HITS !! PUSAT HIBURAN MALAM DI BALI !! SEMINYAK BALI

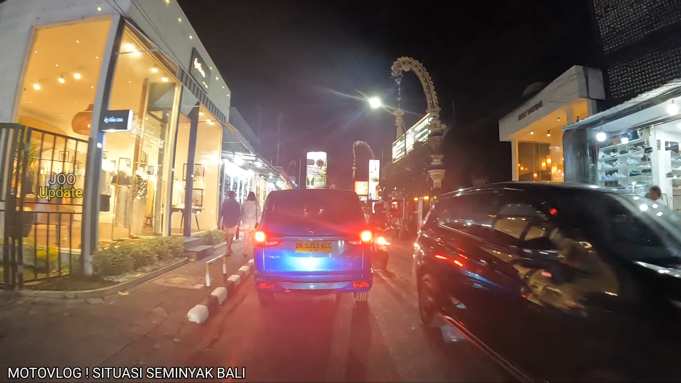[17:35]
kita melewati vote lagi nah garami tadi
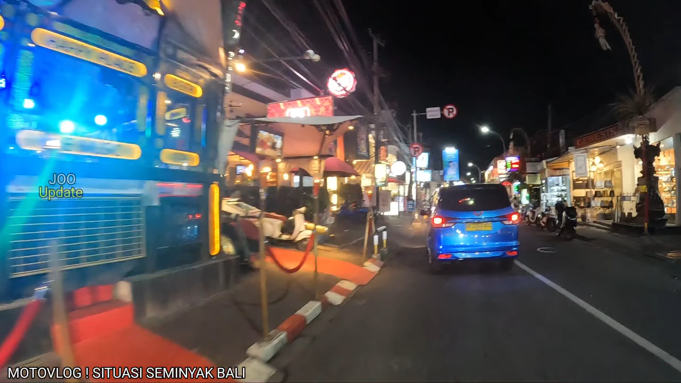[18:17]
aneh banget jadi buat teman-teman semuanya setelah kita melewati red carpet tadi dan kita akan masuk lagi ke kawasan baru
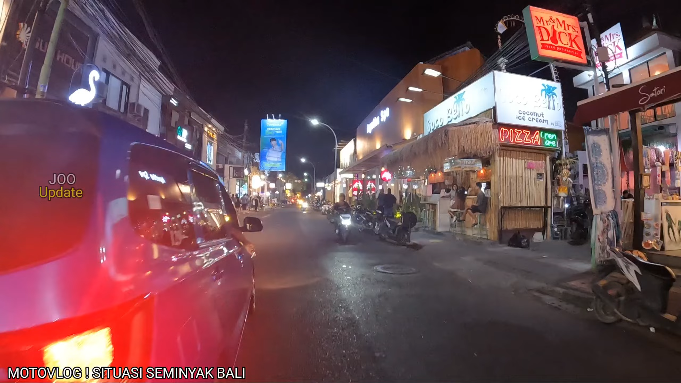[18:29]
lagi yaitu kita akan lanjutkan vlognya menuju ke Petitengah atau nanti kalau tidak macet kita akan coba jalur dasa di